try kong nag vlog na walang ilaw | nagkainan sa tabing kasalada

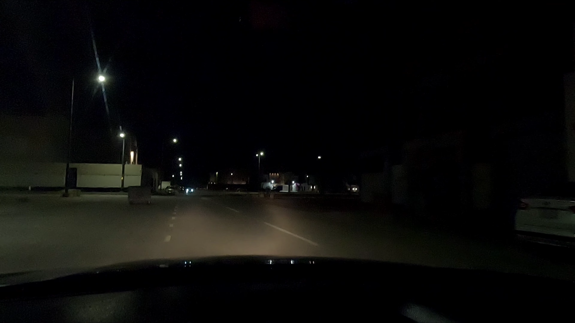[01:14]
Guys, yan po yung daan, no, papuntang maghanap kami ng tindahan sa kung saan pwede makabili ng pagkain namin dalawa.
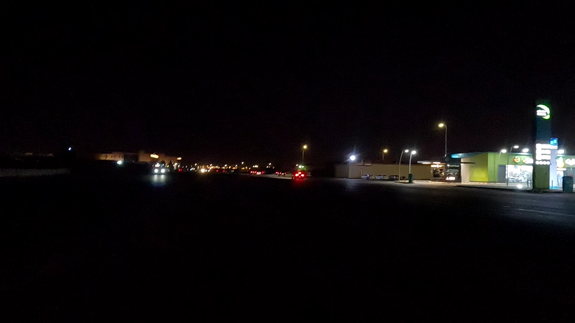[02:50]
Hindi pa kasi yan gaano busy dito, maliit pa lang yung mga bahay. Pero itang king bahad na to eh. Oh yan, diretso king bahad yan dyan. So, ay, mahal, eh, mahal yata dyan na ano.
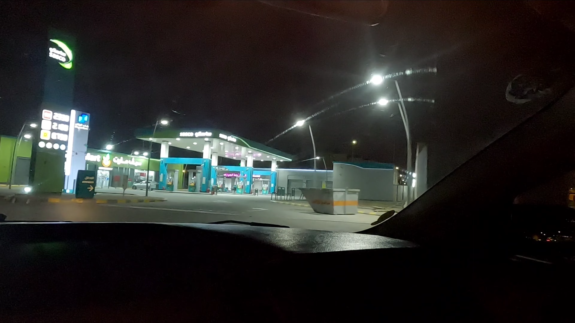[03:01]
Bakala yan. Okay. Yung isa na bakala na. Sa ulahan yata may bakala doon.
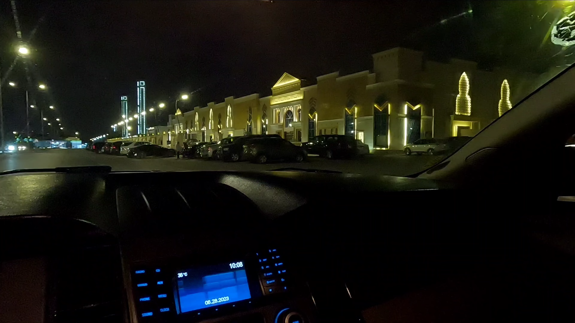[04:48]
Dito kami, dito kami you know, nakapunta na ako dyan dati. Yan, dati. Nakapunta na ako dyan dati sa ano yung si Bisher. nakaraan. Eh, ito, dugtong ka, tagos dito, ano eh.
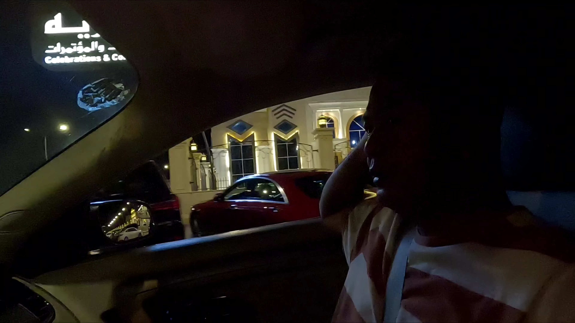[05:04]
Tiyan, oh. Tagos dyan, ano na yung... Ipahan building na yan. Kisalman, eh. King Salman, yun dyan.
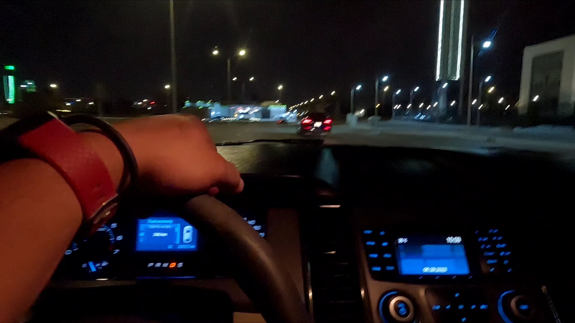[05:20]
Salman nga. Eh, pay, pero yung pagka ng King Pahan dyan. Yan yung building. Okay. Yan. Pagkaso ka kanan ka pa doon, mag-U-turn. Yun o.
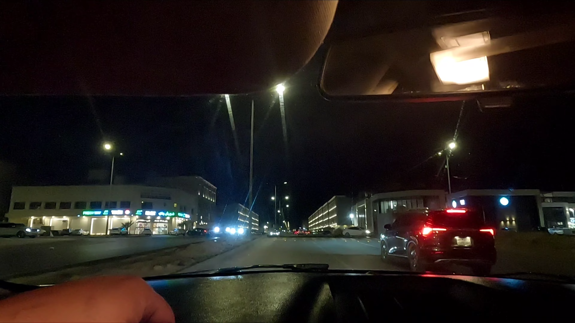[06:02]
Breezeway? Ano ba yan? So ayan, kakaliwa kami dito guys.
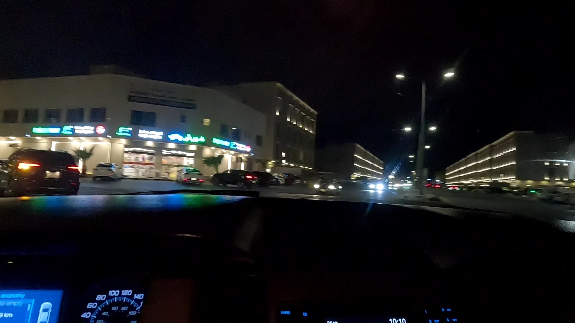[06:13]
Ay, ano naman yan eh? Okay, marami naman dito. Doon, gasolinaan doon. Gasolinaan. Hindi kami bumili ng tubig. Ha?